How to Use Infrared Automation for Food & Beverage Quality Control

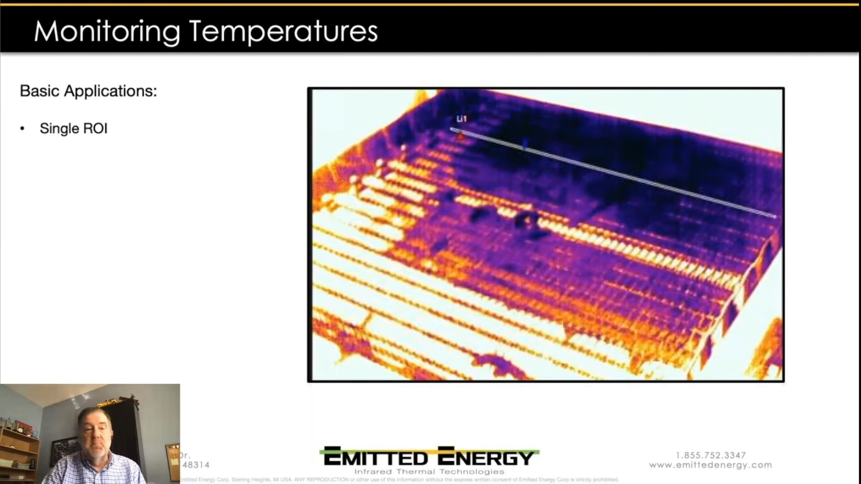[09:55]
in this case we're just monitoring the temperature along the line and if the temperature goes above one threshold we give the customer an alert we tell them hey you're starting to get a little warm if it gets too warm we're actually going to sound the alarm shut down the line create all kinds of notifications and those notifications can either be via an audible or a visual alarm right on the production line we can also send an email or a text message out to production staff and production management
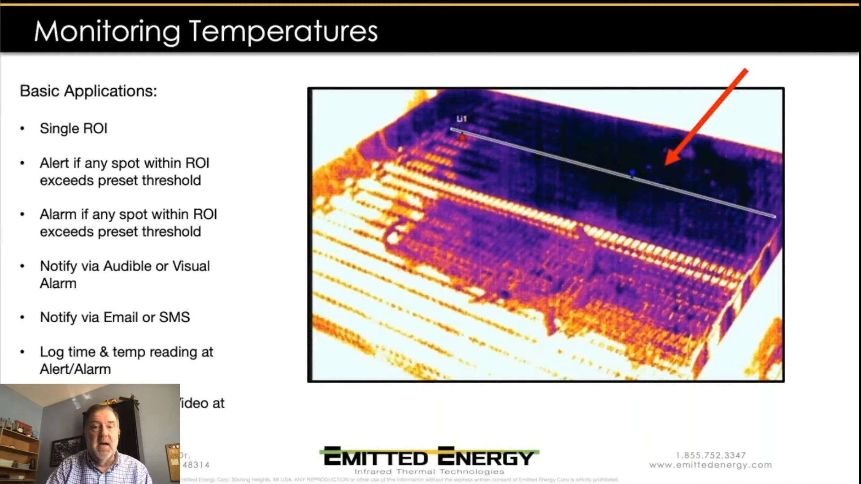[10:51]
data we're going to log the time and the temperature um that that caused that alert and as i previously mentioned we can record a snapshot or a little video sequence that can also be used to help analyze and see what's going on now some applications we may want to move up
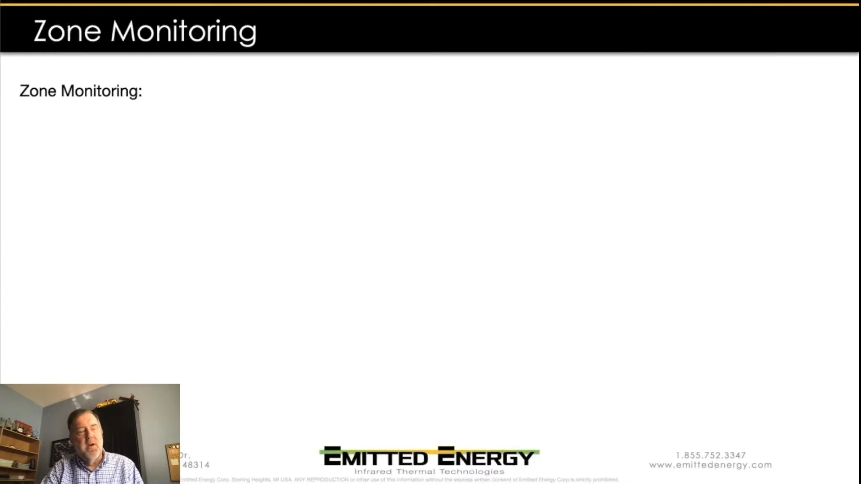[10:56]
to monitoring zones across the line so instead of monitoring one big area we may want to put individual zones across here and monitor what's happening in individual lanes we can alarm and alert
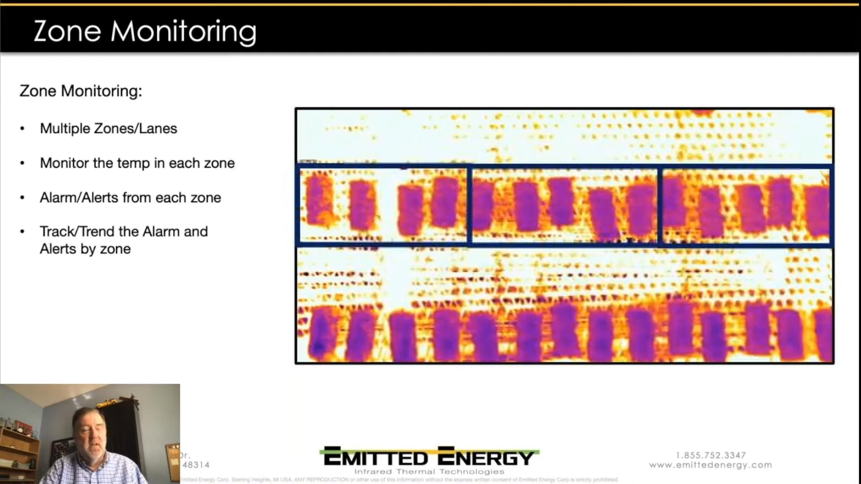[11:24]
based off of the temperature measurements in each of those individual zones and then we can also do trend analysis and track the temperatures and the the alarms that are created in each of those individual zones
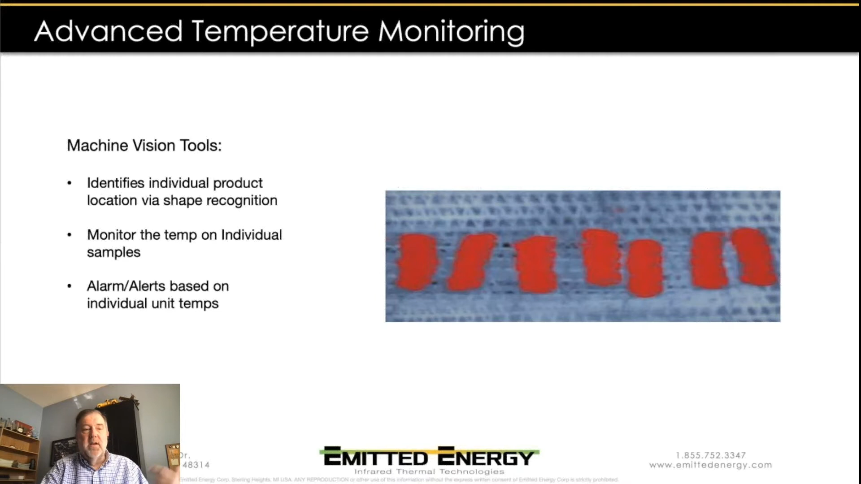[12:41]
so we know the location of all these little tater tot sized objects and we can monitor now the temperature on each of these individual product samples and now we can also take that data and create alarms and alerts based off of those individual temperature measurements and of course we can do our trend analysis on each of those individual products
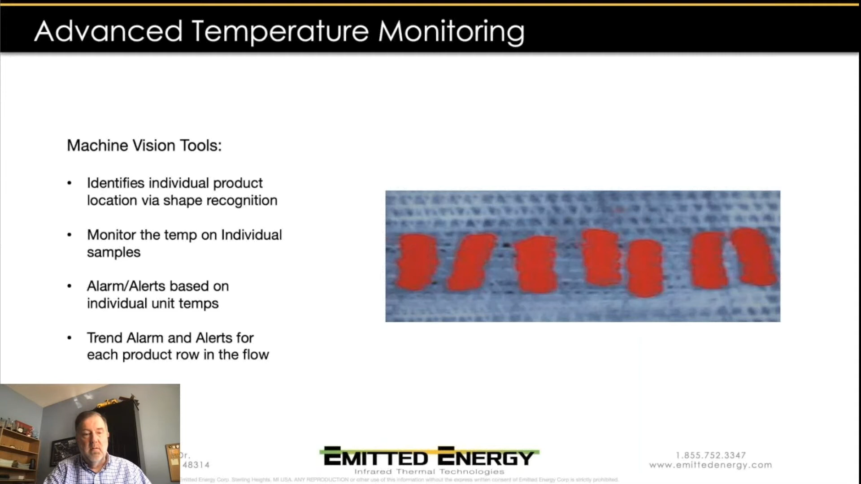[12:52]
there's also some additional value to using machine vision tools because now we can also use that same infrared
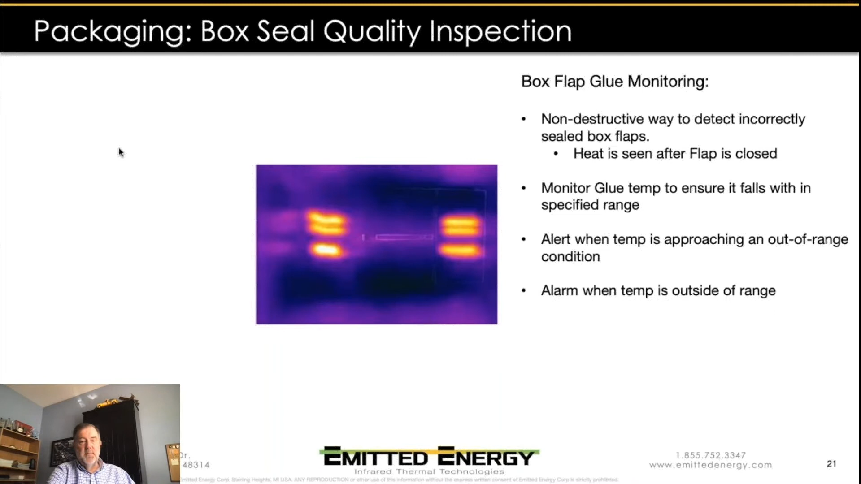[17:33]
seal so by monitoring that the temperature within each of those patches we can tell that the temperature of the glue is at the correct temperature and we can alert if that temperature started starts to approach an outer range condition and alarm again if the temperature is outside that range we can also monitor the size of the glue patch how many pixels uh meet this certain temperature requirement um and and it can help us ensure that we've got a good quality seal and of course then we can begin to alarm if the the glue patch is too large or too small as well and create databases of this information so we can trim you know
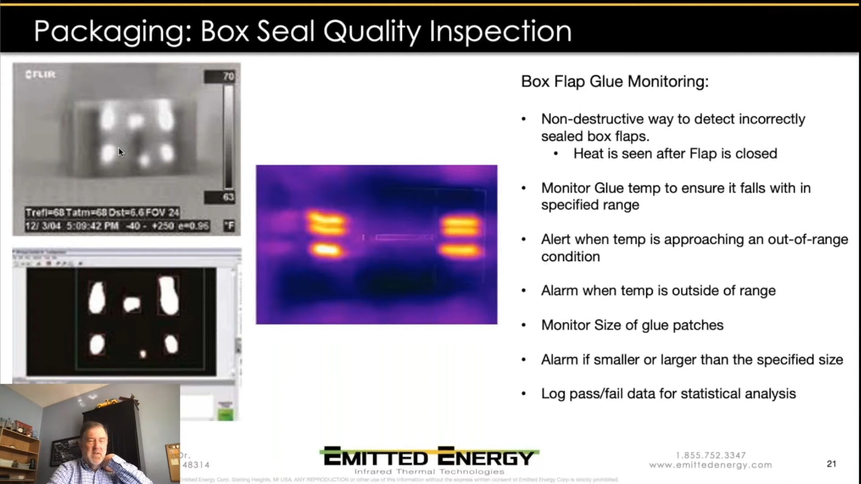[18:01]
what's going on on this production line important now when we get into induction steel applications we're taking a
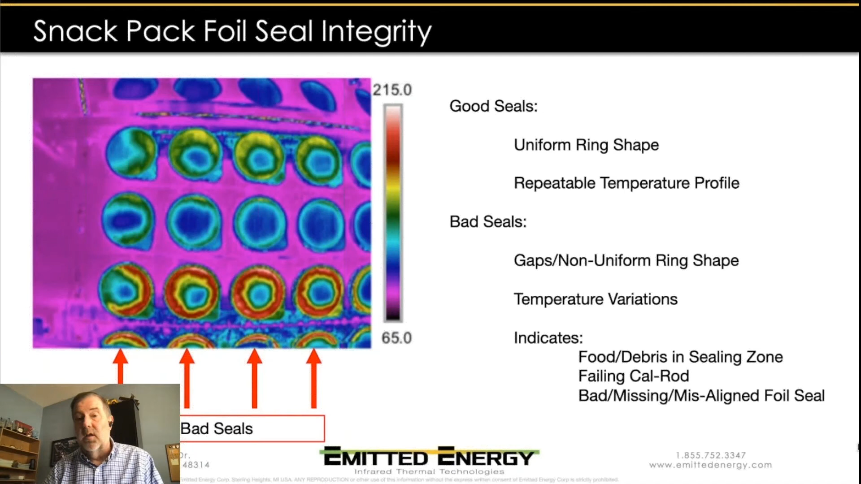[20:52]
Other cases, it may be actually food or other debris is actually getting into the sealing zone. And because of that increase of mass that is going into there, it's going to absorb and conduct heat differently. And it's going to cause changes in the thermal pattern that we're going to be able to pick up very quickly and easily with the infrared camera. And here you can see some of the examples of some different bad seals.
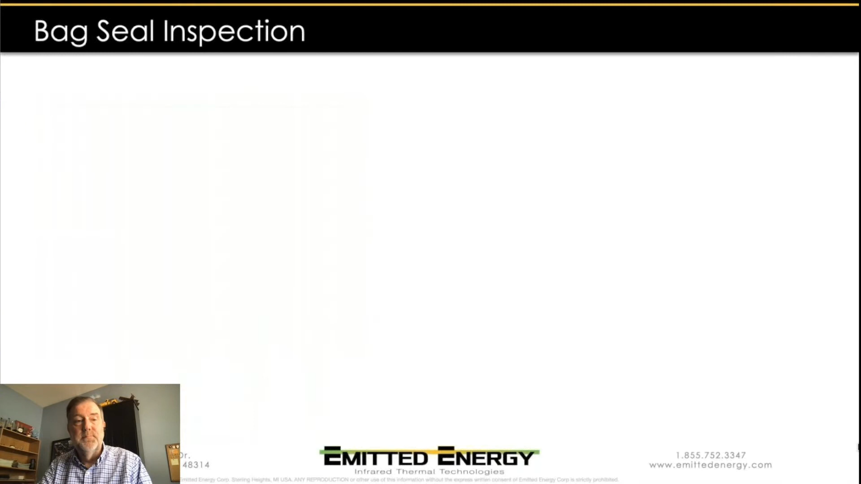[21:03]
Back seal inspection, again, we're looking for patterns. But instead of being in a circle, these are going to be more linear. They're going to be long strips of heat that we need to have uniform and be consistent.
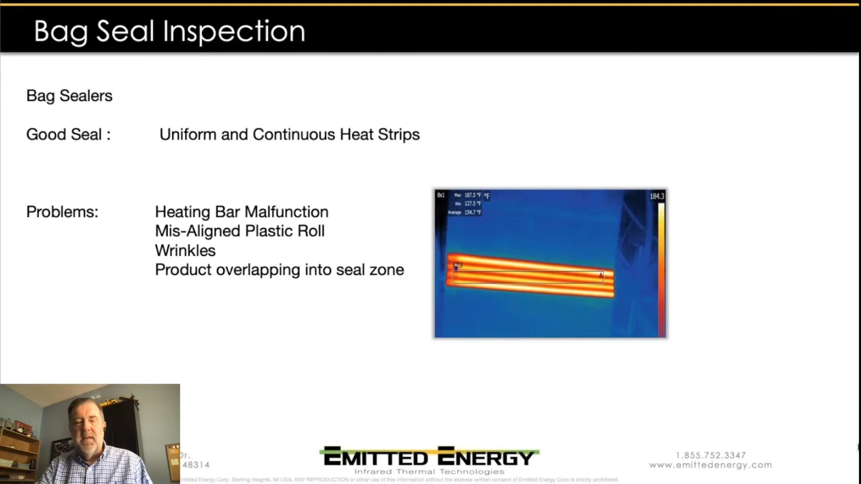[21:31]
Problems that can occur, we could have a heating bar malfunction, misalignment of the plastic rolls, wrinkles. Or, once again, product that's overlapping into that sealing area. And again, the thermal mass in there is going to change the way the heat is absorbed and conducted and really change the thermal patterns that the camera is going to see.
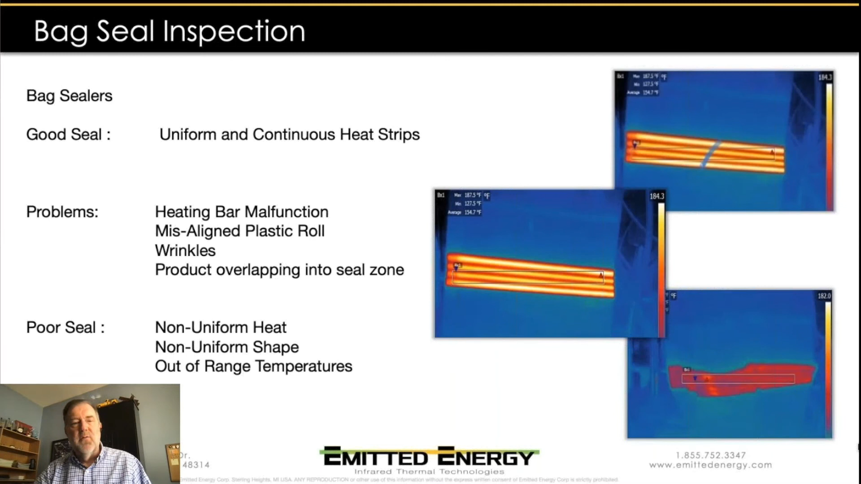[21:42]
So, again, we're looking for that non-uniform heat, that non-uniform shape, and out-of-range temperatures. And it kind of continues on. Once we get into the oil pump seals, the shapes become a little more complex quite often. So, we're not just looking for nice linear lines or circles. We're looking at complete pattern and shape. But, again, we can do it by monitoring temperature in discrete locations.
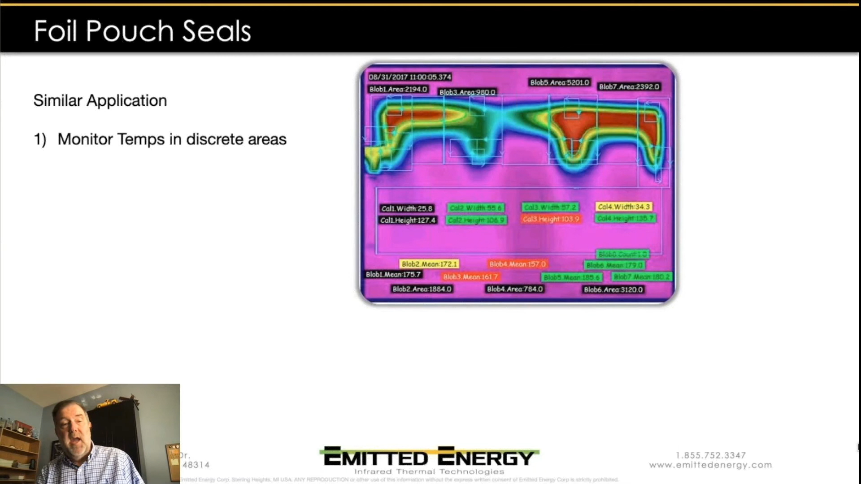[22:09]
Or we might actually start to count pixels and make sure we've got X number of pixels within a region of interest that reach a certain temperature. Or we might actually go ahead and start to employ some of the machine vision tools where we're actually doing that full-blown shape recognition and making sure that we've got the correct patterns.